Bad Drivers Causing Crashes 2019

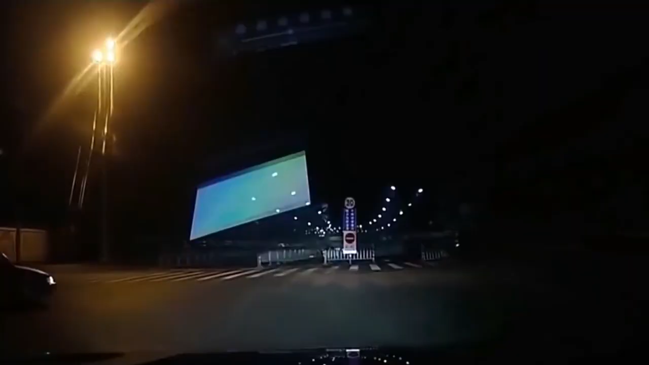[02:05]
these guys like look I can drive blindfolded
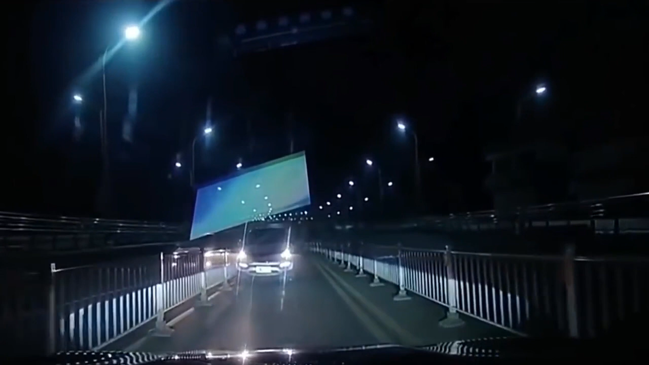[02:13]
reverse reverse reverse so he's like what I should do
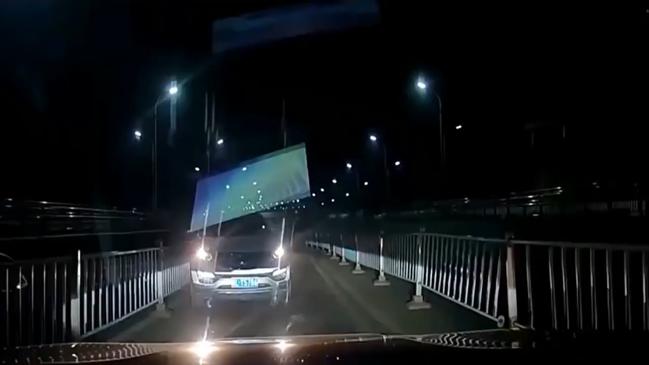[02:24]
slowly slowly back off whoa whoa easy tiger now try number two he's good he's good and and and GG nice job my dude
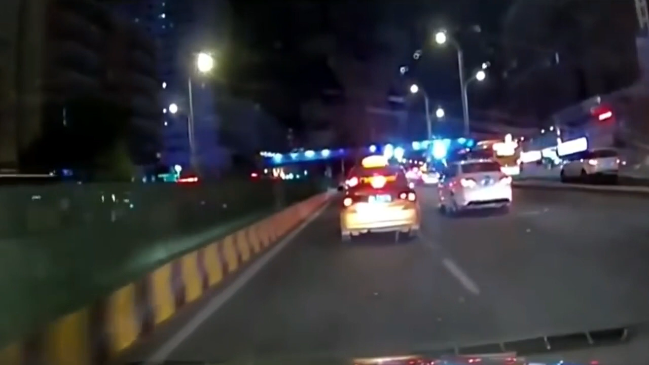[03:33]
another taxi driver hard on the brakes and that's a fail